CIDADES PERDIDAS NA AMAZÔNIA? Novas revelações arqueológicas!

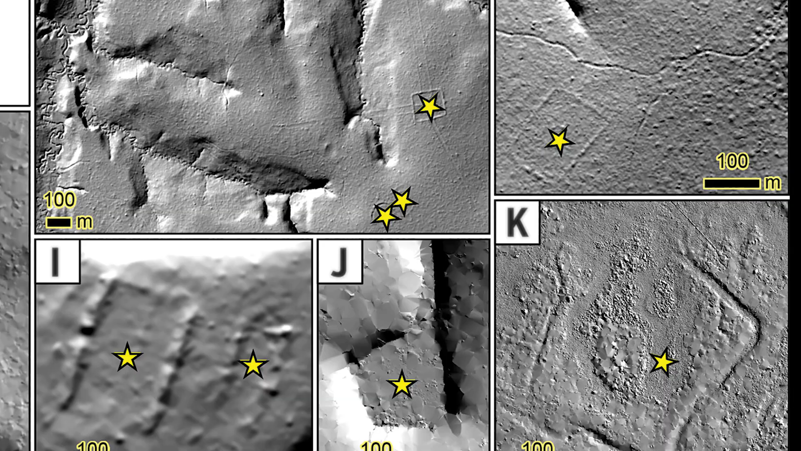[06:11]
Tipo, além de geoglifos, foram encontradas valas defensivas,
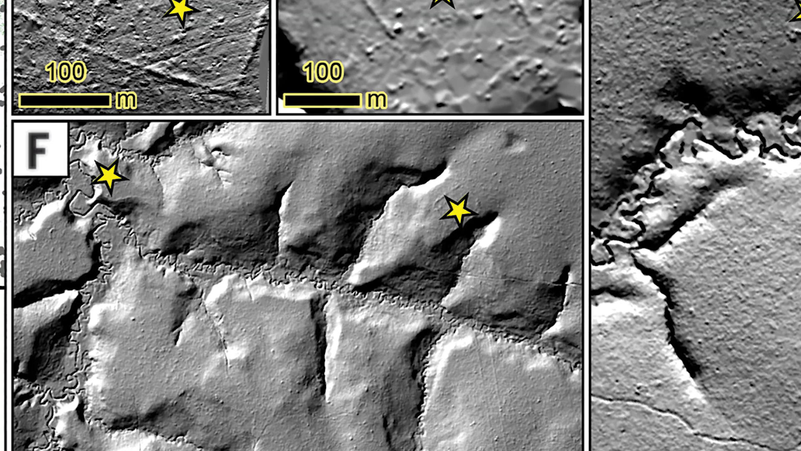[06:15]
canais de irrigação e estruturas circulares que lembram praças.